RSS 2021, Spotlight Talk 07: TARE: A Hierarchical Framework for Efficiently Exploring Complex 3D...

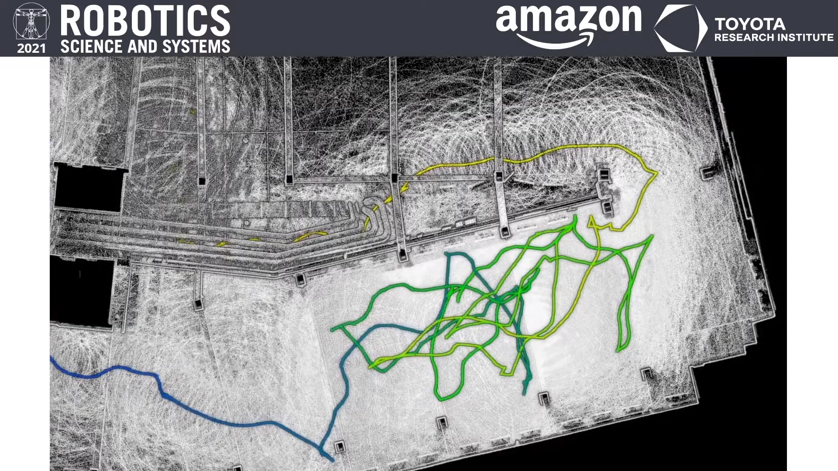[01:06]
Because of that, the exploration routes can be redundant.
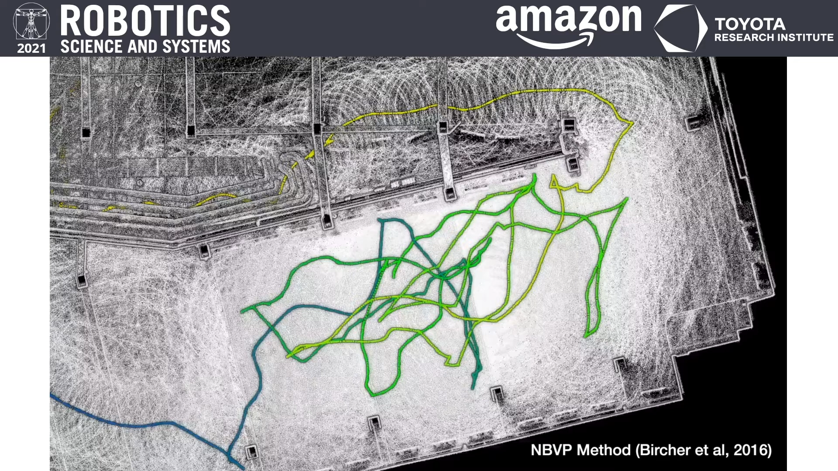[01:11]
Back and forth motion is common. In addition, the representation often takes excessive time to update.
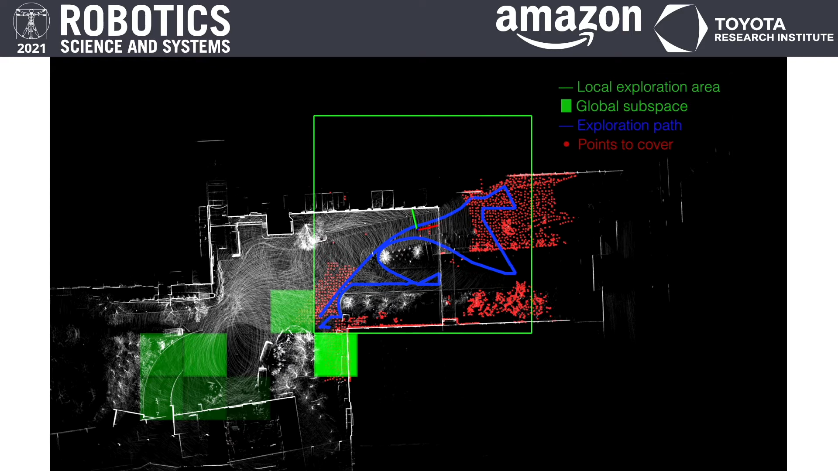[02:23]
The global level trades off the data density for computational efficiency.
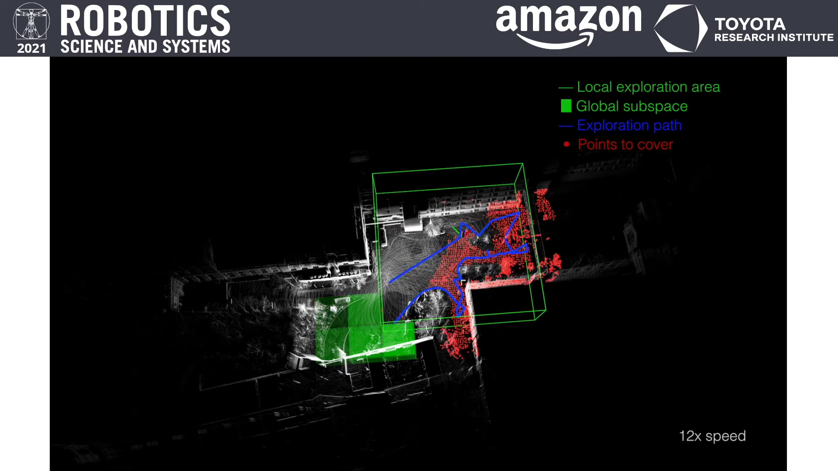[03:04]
The exploration planner takes the registered scan data as the input to compute the paths. What we are seeing now is the overall exploration process at 12 times of real-time speed.
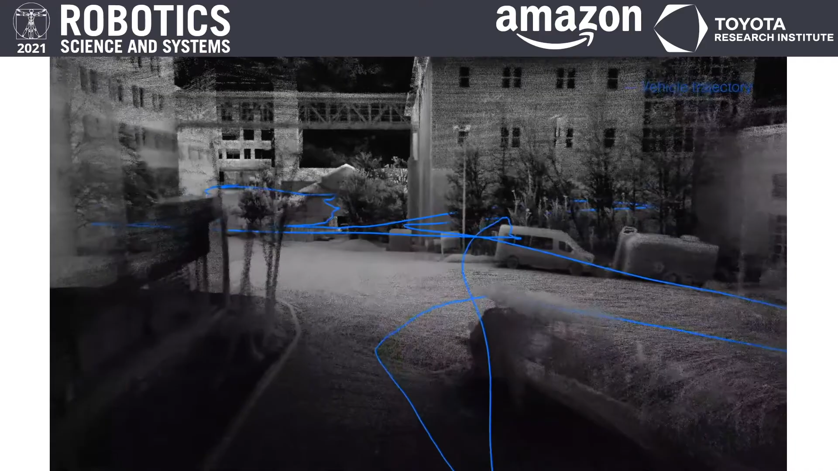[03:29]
No post-processing is involved. The environment is complex and three-dimensional as we can see. The flight lasted for five minutes.